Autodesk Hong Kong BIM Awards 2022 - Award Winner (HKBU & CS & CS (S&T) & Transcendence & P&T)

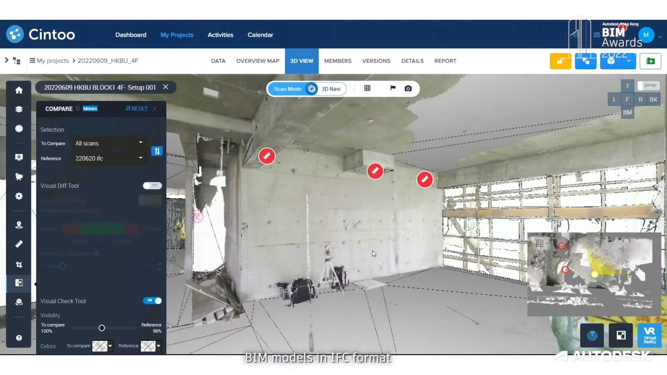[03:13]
BIM models in IFC format and point count model scan can be uploaded to Sysma platform.
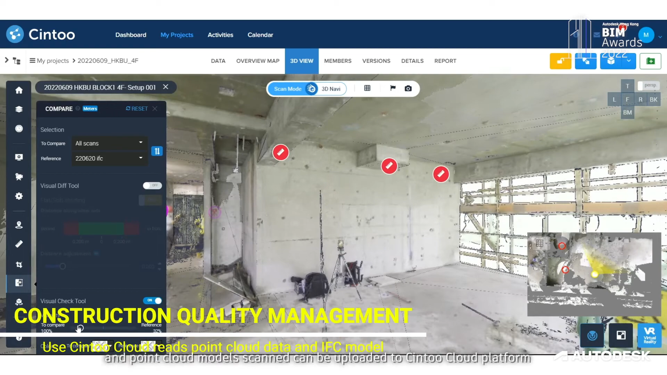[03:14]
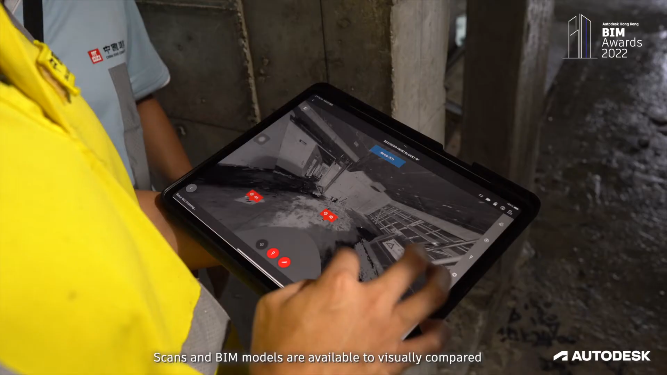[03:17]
Scan and BIM models are available to
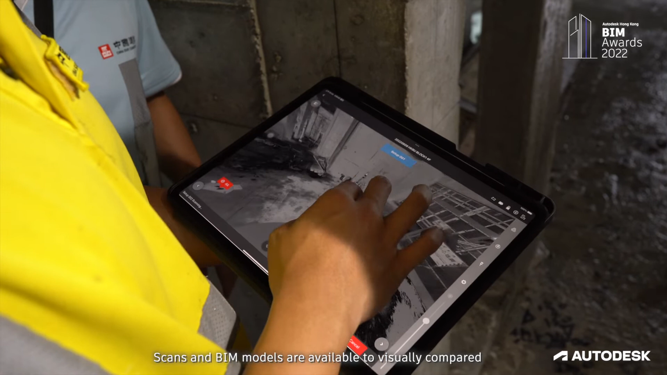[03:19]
visually compare in order to detect issue in a QC or QA process.
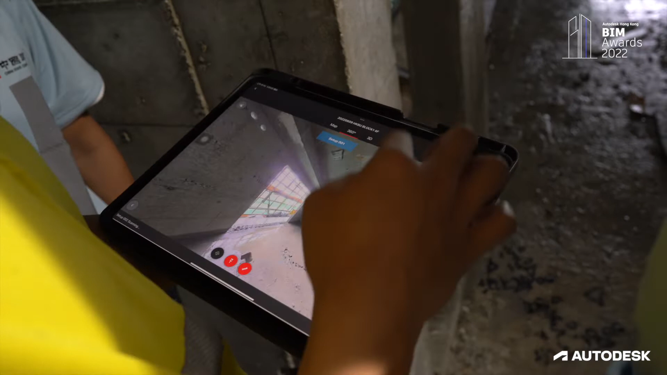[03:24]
Those issues can be documented and exported as PCF files for virtual coordination and project review.
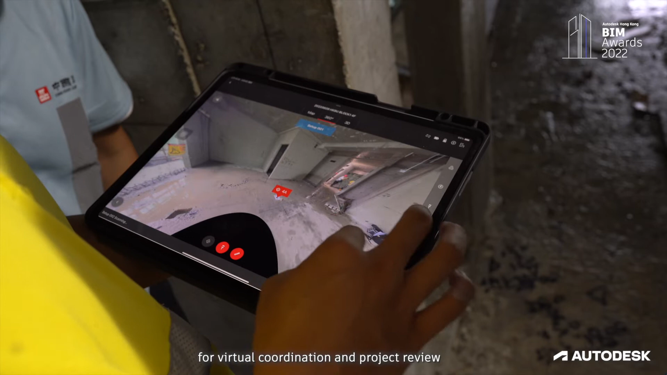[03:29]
The same comparison tools can be also used to compare two sets of scan and monitor progress.